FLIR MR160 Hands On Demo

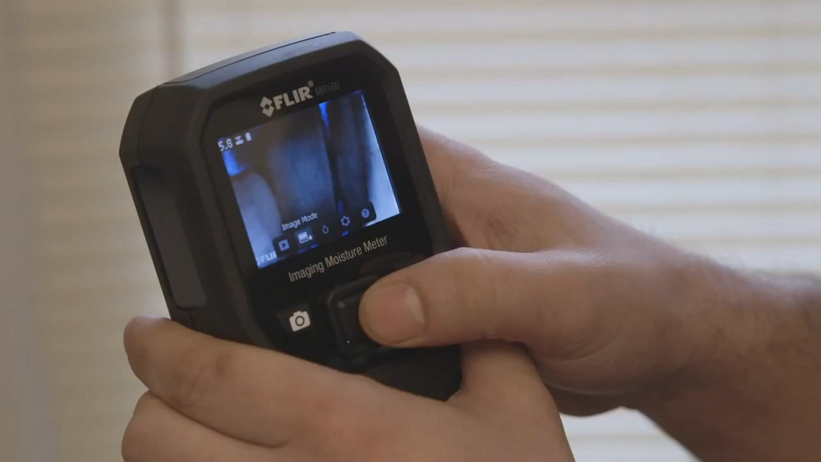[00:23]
If you're interested in focusing in on the moisture measurements,